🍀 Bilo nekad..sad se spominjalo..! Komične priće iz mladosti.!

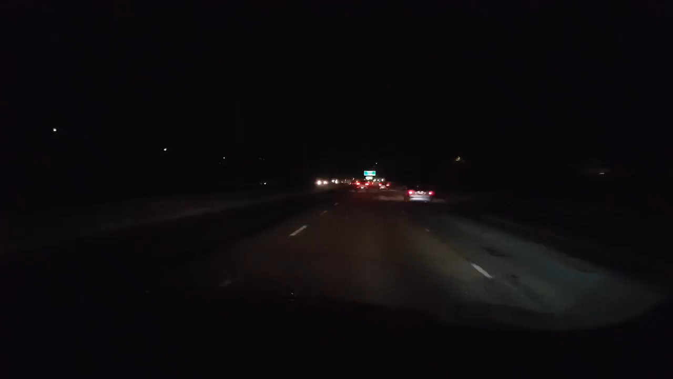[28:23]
I mogu vam reći, ja sam mislio da taj Tesla nikako se ne ponaša dobro. Evo sad je bio tu pored nas, jedan isto prekrasan, bijeli. I mislio sam da na ledu, da se to, pita Boga, i kliže, i nije težak, i ko zna. No, nije tačno, on je, braco, prošao, vjerujte, prošao je pored mene. Vjerovatno su napravili taj, kako se zove, diferencijal, tako da nema šanse da se to kliže.